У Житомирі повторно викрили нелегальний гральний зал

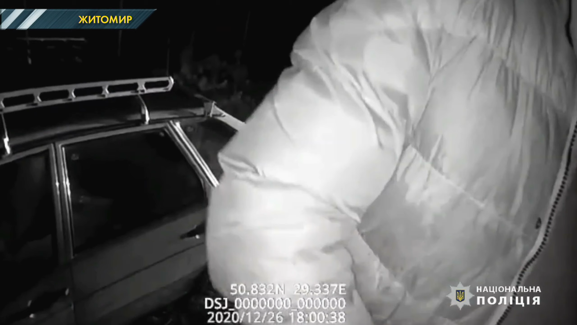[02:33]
Так. ДТП. Втім, і в драгер дути, і до лікарні їхати чоловік відмовився.